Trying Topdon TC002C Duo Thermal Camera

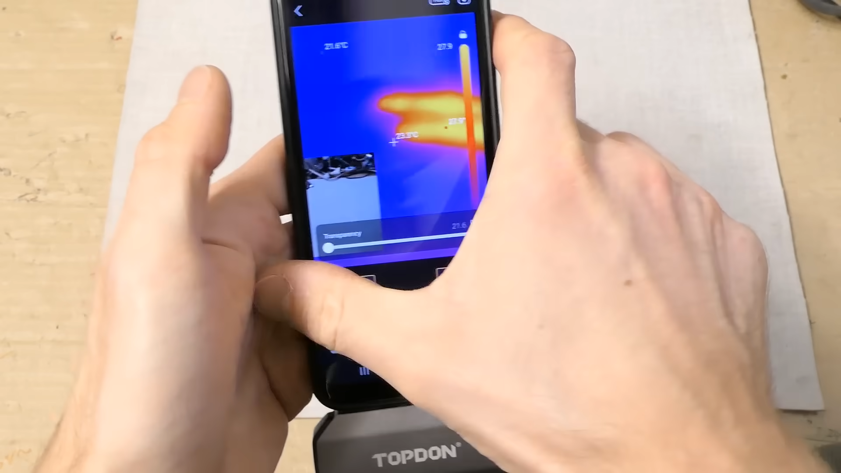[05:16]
Then you have the palette setting.
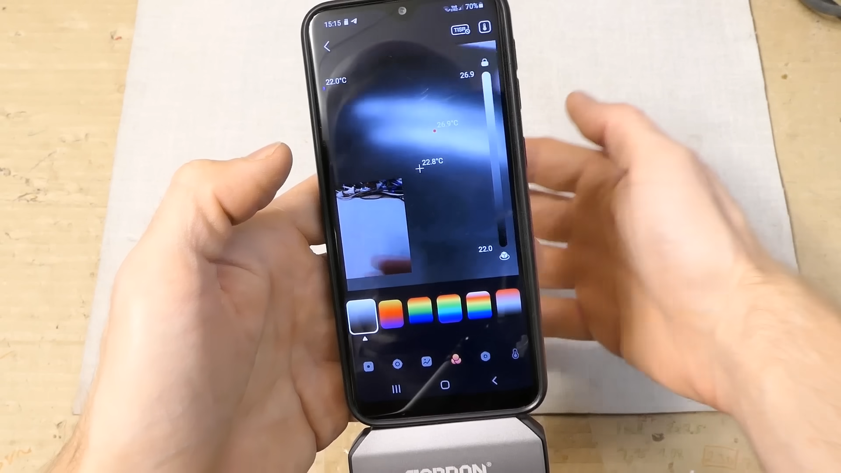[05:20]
On screen: spot 22.8°C
White hottest. Black hottest.
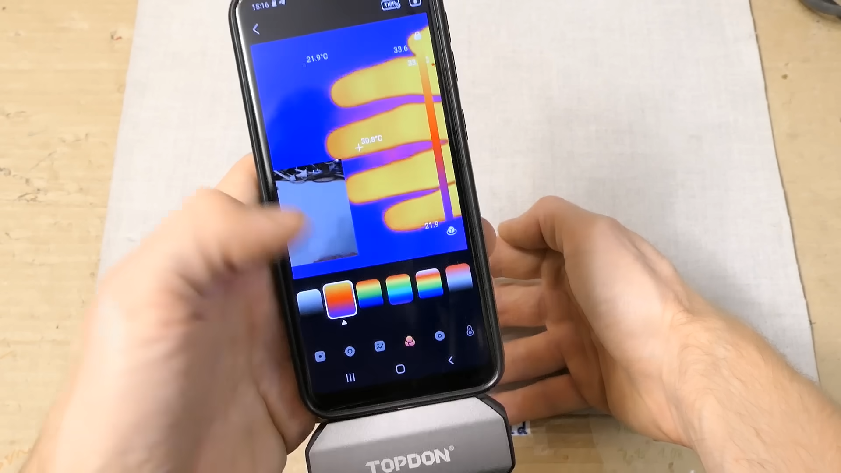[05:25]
And multiple other color settings.
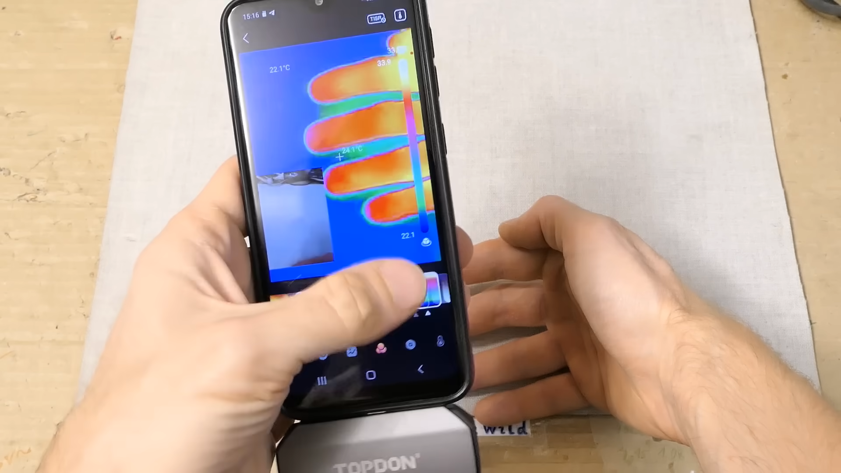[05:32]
On screen: spot 24.1°C
But of course I prefer this one. This one is the most familiar by far.
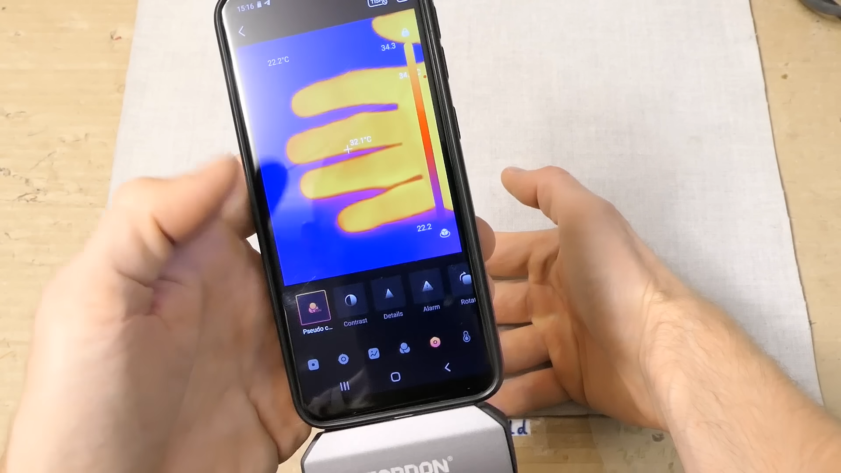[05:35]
On screen: spot 32.1°C
A lot more settings here. The scale. You can change the contrast.
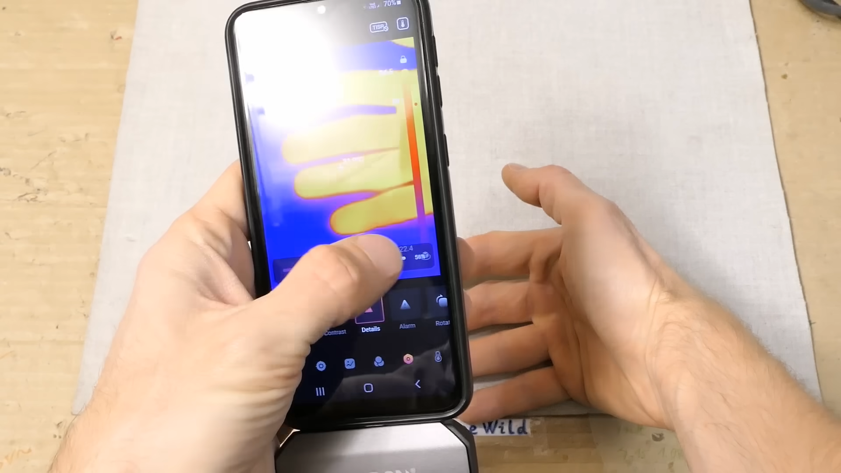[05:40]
Detail. Here is a temperature alarm.
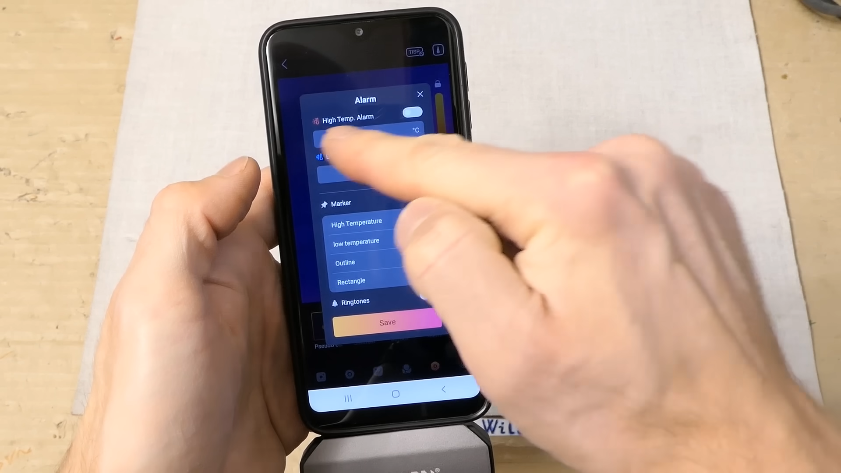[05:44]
High temperature alarm. Low temperature alarm. Markers. Quite a lot of settings and functions here.
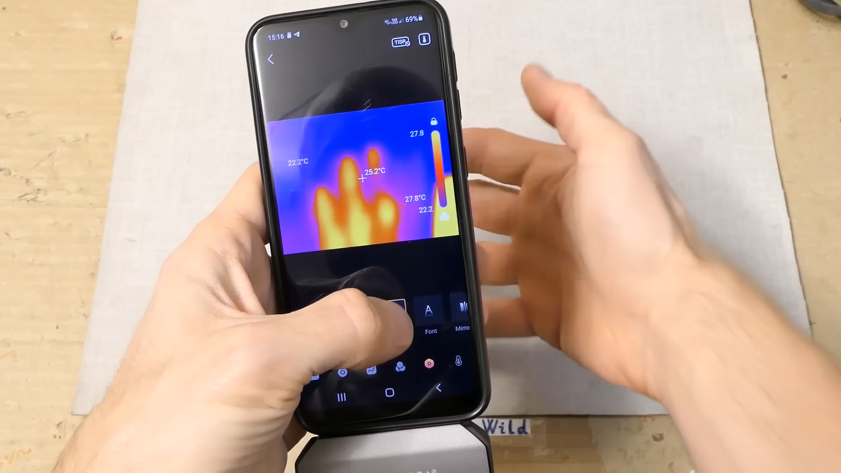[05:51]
On screen: spot 25.2°C, max 27.8°C, min 22.2°C
You can of course rotate the image if you need. Especially if the camera is mounted on a cable. You can also mirror the image.
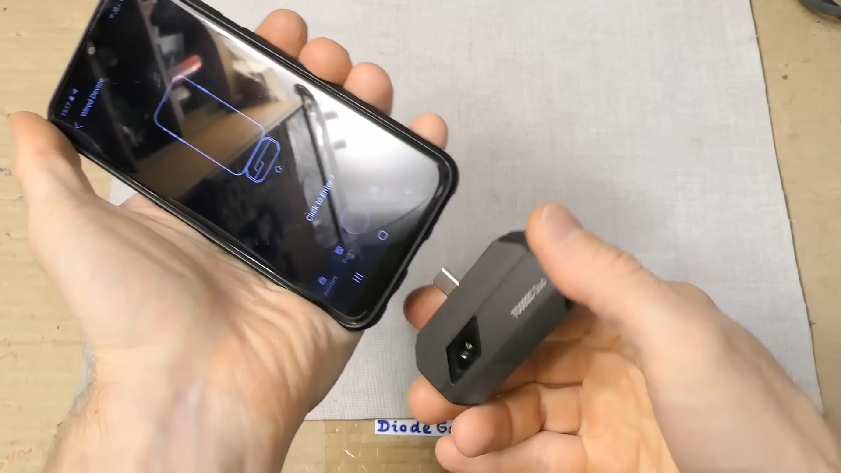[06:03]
You can of course also plug the camera in the other way. Then the mirroring might be useful. Nice.
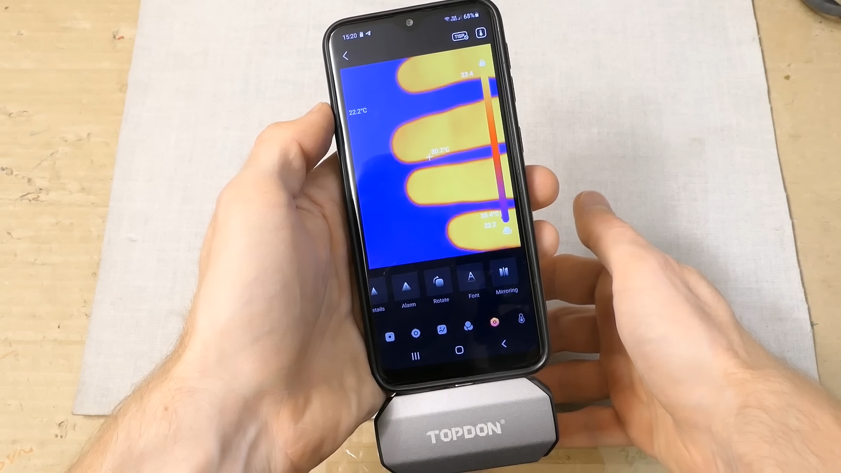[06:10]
OK, let's put it how it was. It also has the font size setting.
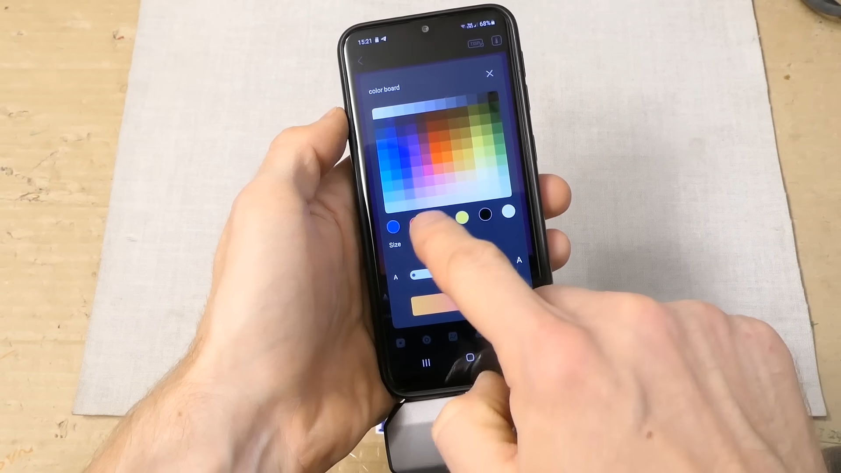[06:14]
This is way more settings than I have ever seen on any thermal camera.
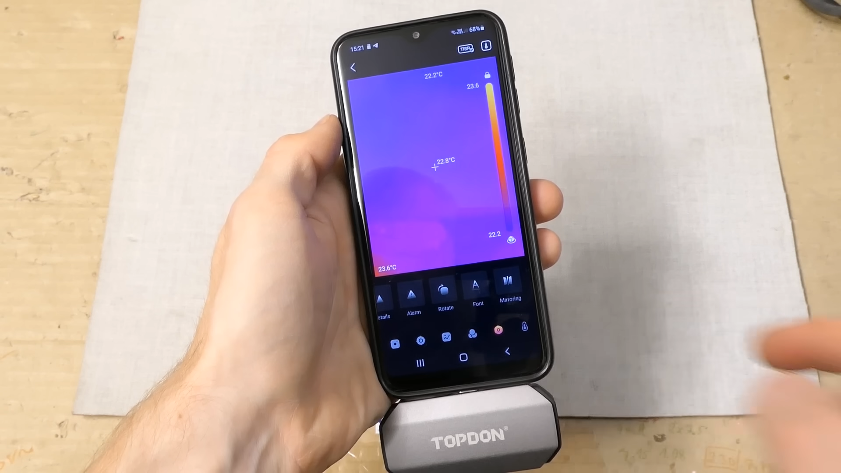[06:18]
On screen: spot 22.8°C
Even more settings. The normal range from minus 20 to 150 degrees Celsius.
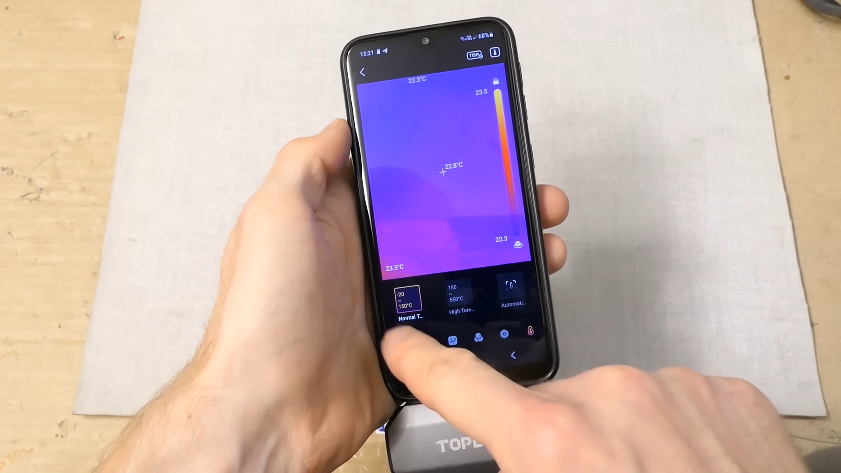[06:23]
On screen: spot 22.8°C, min 22.3°C
Or the high temperature range 150 to 550 degrees Celsius. Or automatic.
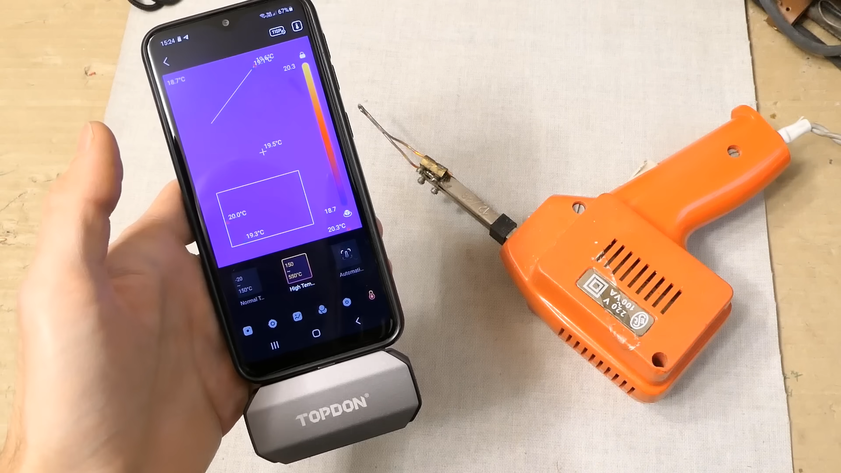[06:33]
On screen: spot 19.5°C
The high temperature range could be useful for example to measure the temperature of the tip of a soldering gun. Let's try it.
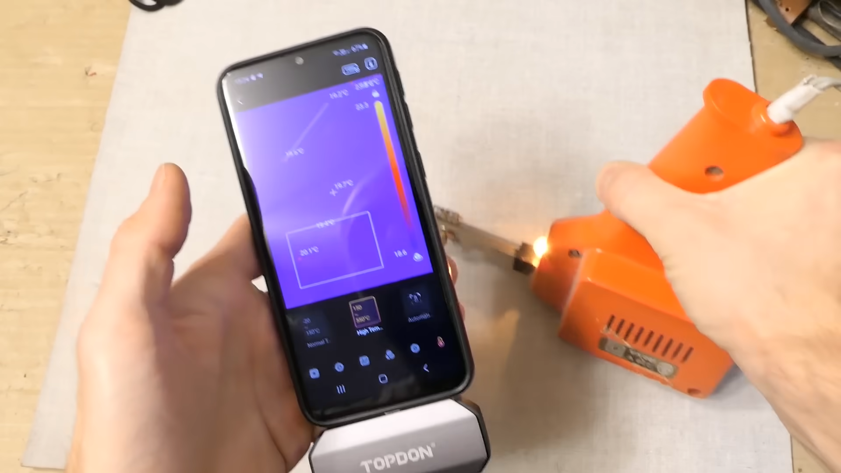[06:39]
Let's also test the line and plane measurement. 220 degrees Celsius. 250. 300. It's heating up.
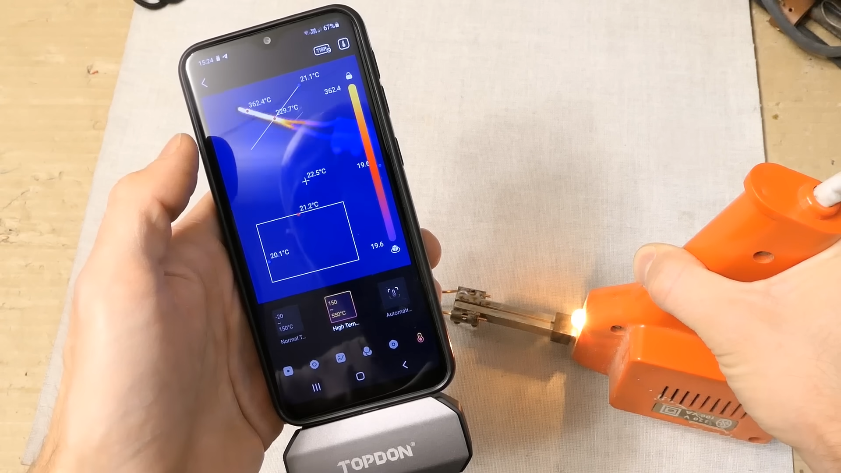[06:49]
It's measuring the hottest in the whole picture. And also the hottest on the line now. Move the line on it. Let's see it's colder here. It's hotter here. I can place it into the plane. 420 degrees Celsius now.
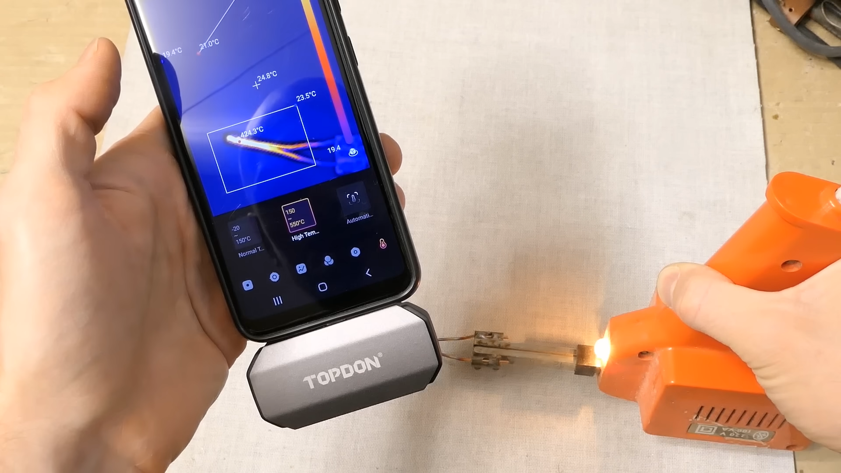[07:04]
That's probably as hot as it's going to get. And cooling down.
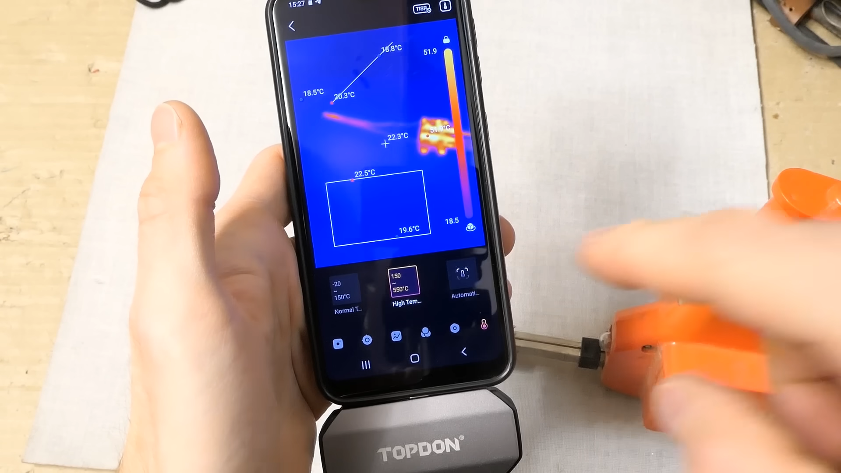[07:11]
Let's also try the automatic. Now it's cool so it should switch into the low range. Just 49 degrees. Now it's getting hot. Now it clicks. It's probably switching and now it's the high range. Yes. It's cooling down.
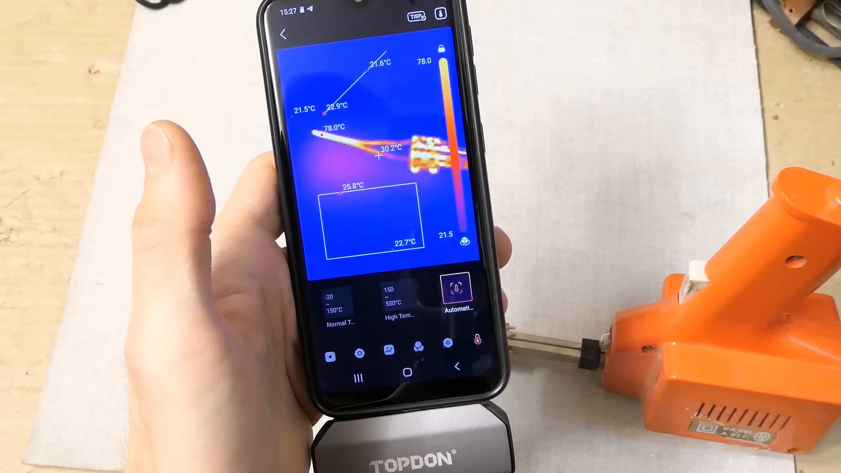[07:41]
On screen: spot 30.2°C
Now it automatically blends into the lower range. It can dynamically change the colors. This is the default setting. You can also set a custom mode.